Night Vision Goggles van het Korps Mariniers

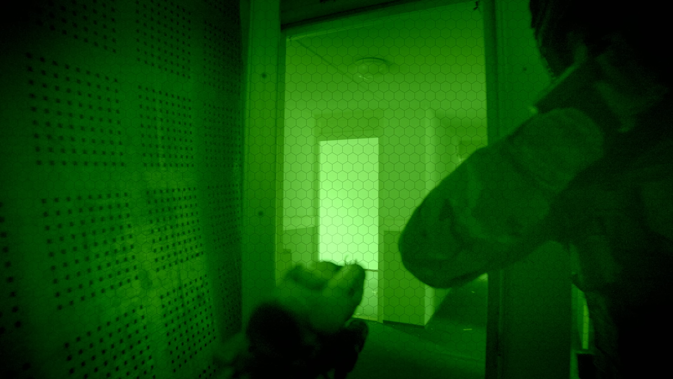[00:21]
Verder kunnen we infrarood lampen inzetten waardoor we nog gedetailleerder dingen kunnen bekijken in het donker.
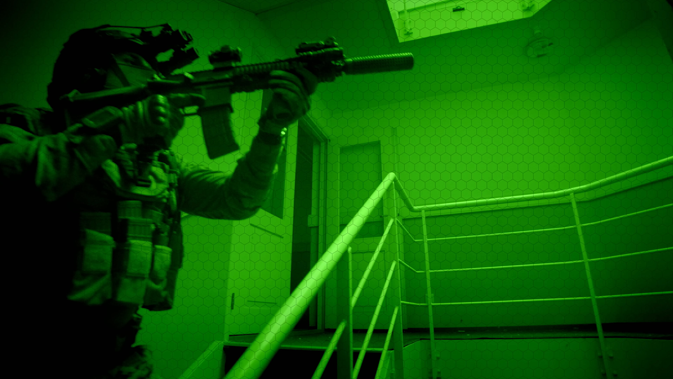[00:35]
Tegenwoordig met een klein beetje maanlicht heb je al uitstekend beeld.